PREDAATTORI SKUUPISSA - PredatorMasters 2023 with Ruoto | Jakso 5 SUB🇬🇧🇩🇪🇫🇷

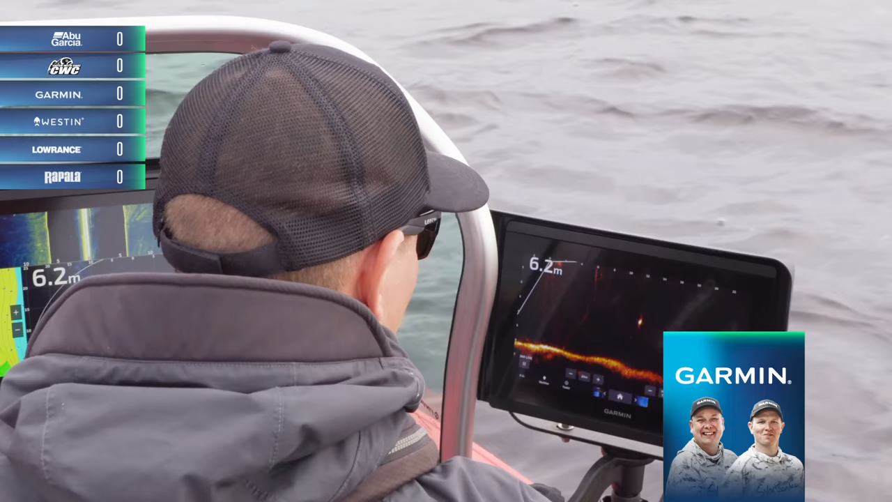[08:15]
On screen: depth 6.2 m
Vähän liikkuu tossa, me ollaan epävarmoja, siis onhan se hyvä hauki, mutta
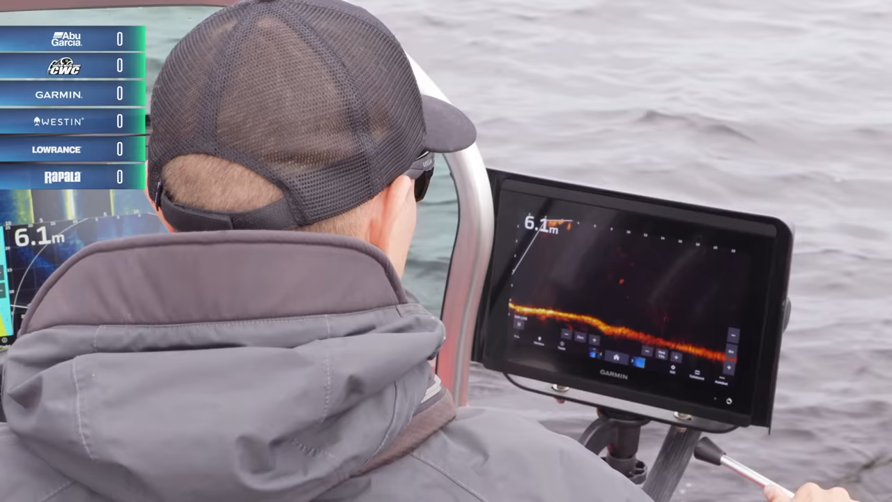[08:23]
On screen: depth 6.1 m
päästäänkö se meitä päälle niin, että tikkanen pääsisi vertikaaliin ajaa sille, niin sitä katsotaan. Aloitetaanko pienellä taas varmaan? Joo, jos on vaan kunnon koukku siinä.
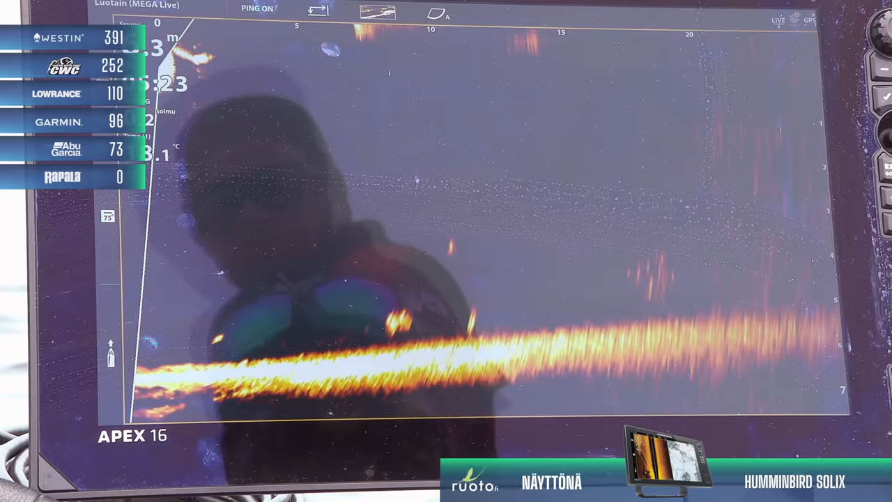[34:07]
Yeah, just drop it a little bit. That's good. No, not more. Not that down. Yeah, I have it.
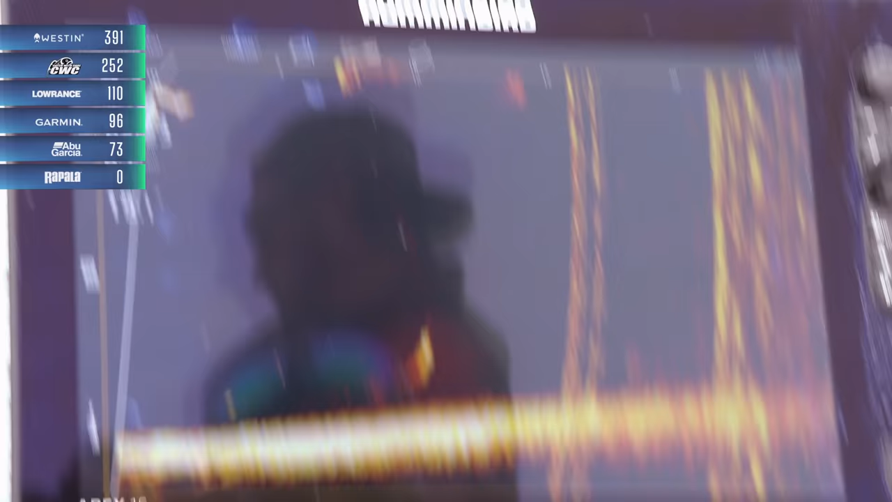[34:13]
That's it's good. A big one. It's a big that one. That could be a pike, actually.